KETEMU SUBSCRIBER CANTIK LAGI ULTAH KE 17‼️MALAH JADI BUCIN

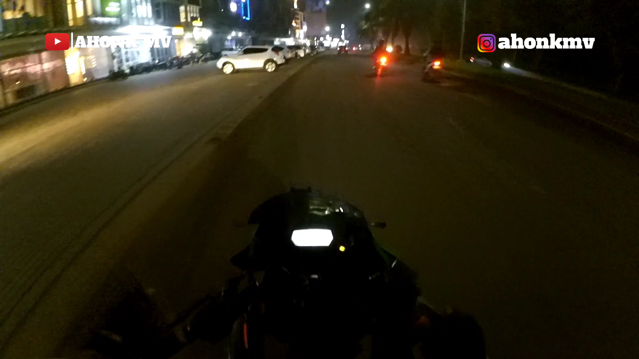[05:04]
Ini dia suasana di Grand Wisata guys ya.
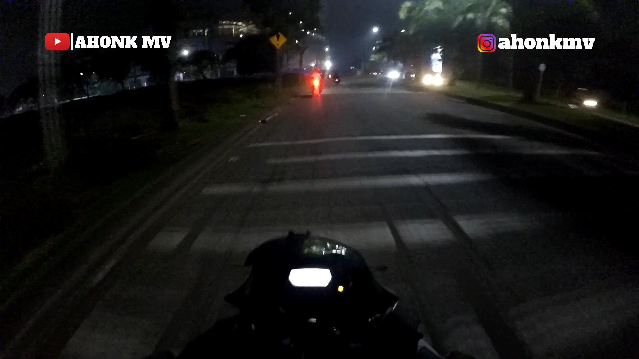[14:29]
Kemana belok? Hah?
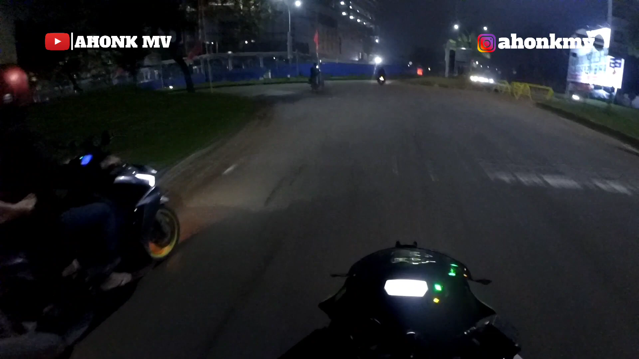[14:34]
Guys, jadi gua belok, guys, ya. Soalnya gua baru pertama juga ke sini, ke daerah sini. Kemana nih? Oh, lurus.
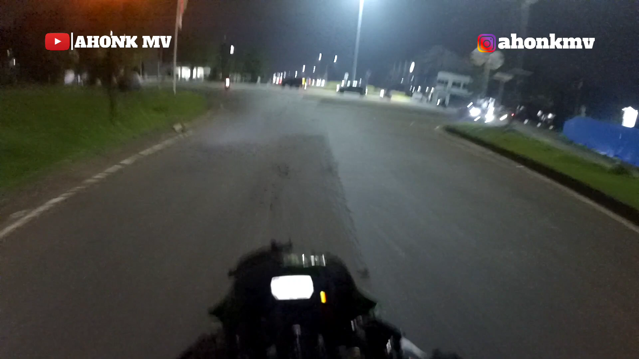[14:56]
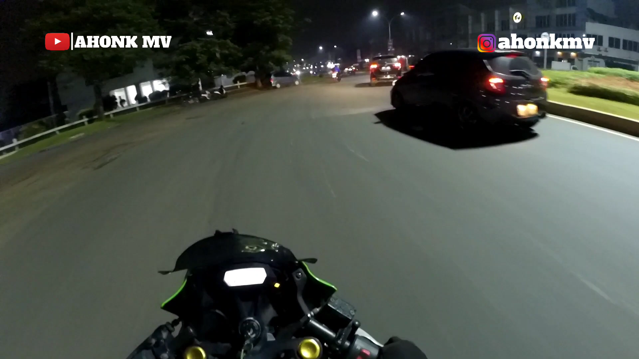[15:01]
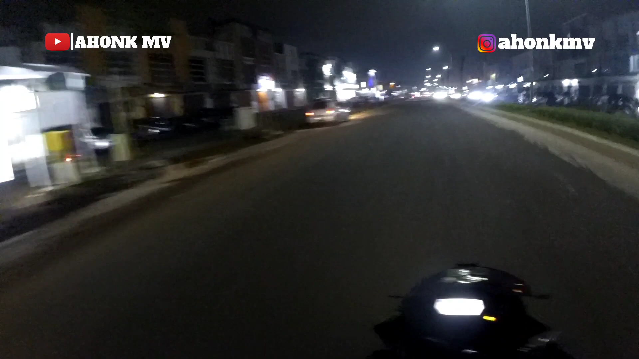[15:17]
Jadi view-nya banyak ini ya, banyak pertokoan guys, kalau di daerah Grand Wisata ini guys.